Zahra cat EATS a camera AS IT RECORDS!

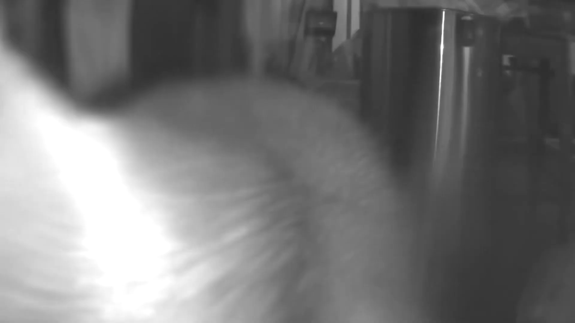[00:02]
Don't eat the camera, Zahra. Zahra, no! Zahra! Zahra, no! Zahra. Zahra, no!